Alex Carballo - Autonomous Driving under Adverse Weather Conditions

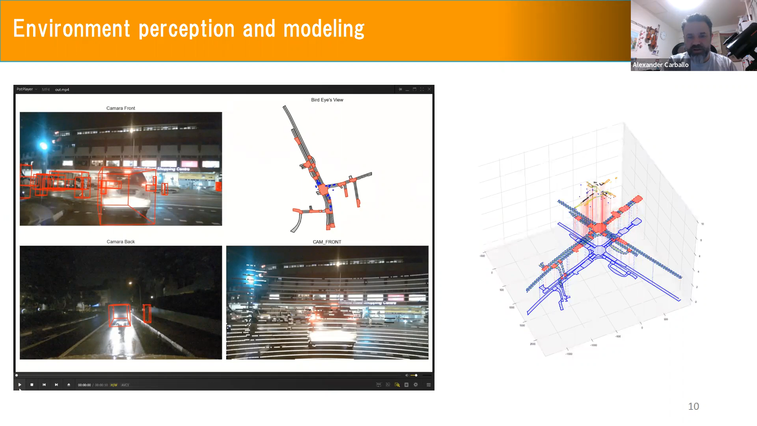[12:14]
uh, the, the presence at, uh, traffic light is green. So he or she can cross while the cars have to wait. Um, so there is a connection between the cars, the traffic, uh, light, the position, the pedestrians, and so on, uh, this kind of things also, uh, needs, uh, needs to be considered. Um, and, uh, the, um, perception from the vehicle, uh, alone is, uh, not enough.
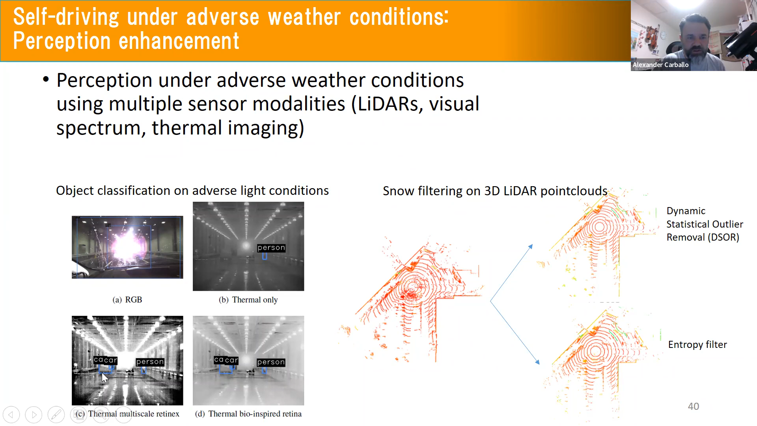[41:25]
the retin-X or, uh, bio-inspired retina, um, you'll be able to classify the objects there. So here is a person that was classified with a traditional obvious detector, but after enhancing, uh, so the car, uh, that actually two cars in that, that, that person were correctly detected. So that, um, points to the next slide, uh,